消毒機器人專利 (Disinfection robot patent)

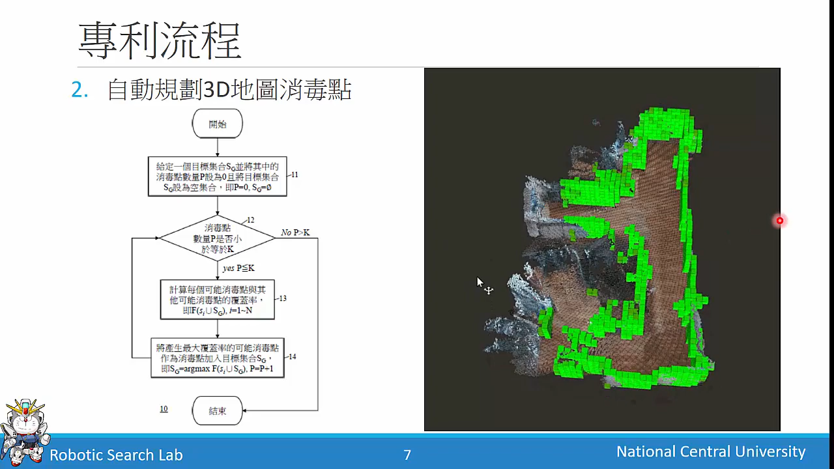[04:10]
然后绿色的地方就是它消毒的范围表面积所以我们可以看到它是可以很有效短时间的就可以覆盖大部分的面积
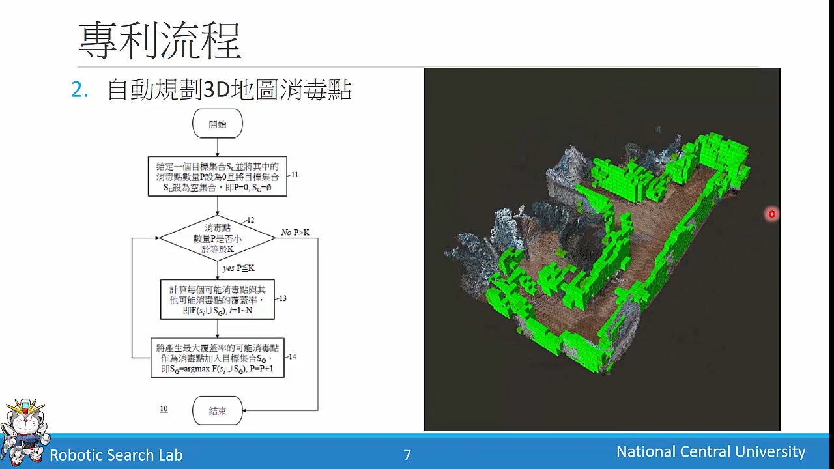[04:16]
好那算完这个10个消毒点之后呢我们就可以执行消